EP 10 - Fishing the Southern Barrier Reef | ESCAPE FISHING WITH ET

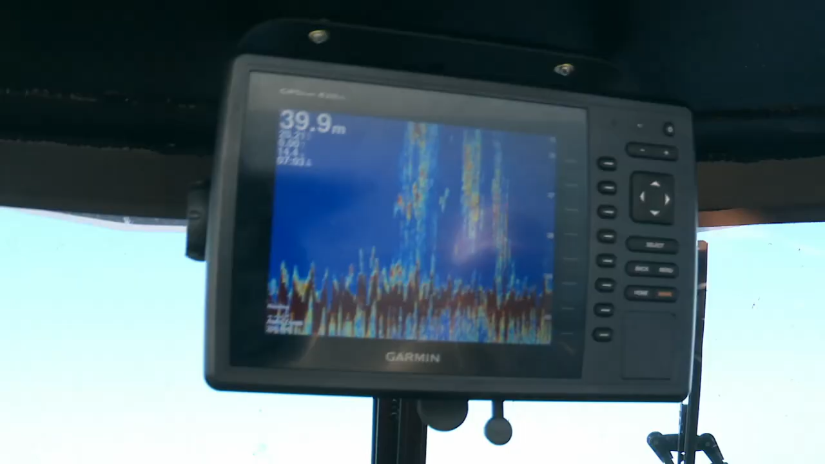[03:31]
On screen: depth 39.9 m
And right now we've got a great picture of that bottom 10 to 15 metres of water.
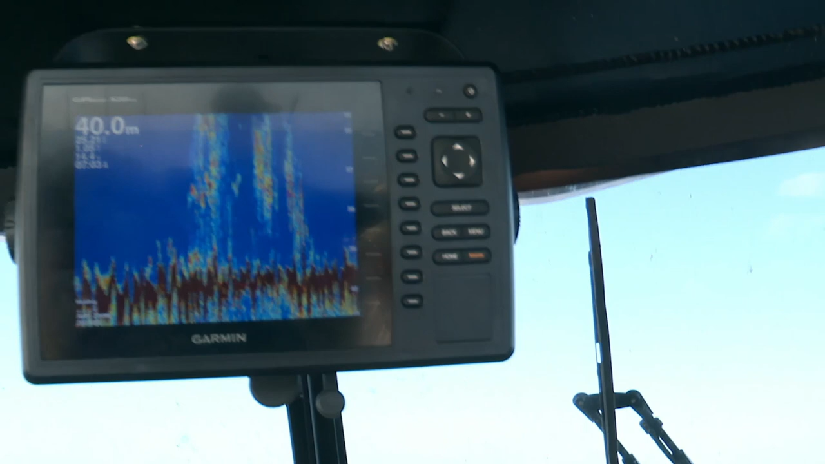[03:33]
On screen: depth 40.0 m
And it's really lit up. There's actually some big shapes a couple of metres up off the bottom.
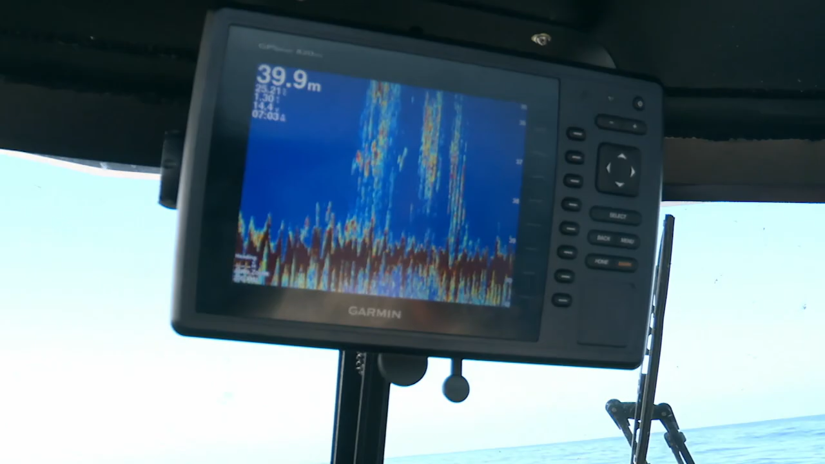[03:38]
On screen: depth 39.9 m
And hopefully they're red. Oh, that's a bit better.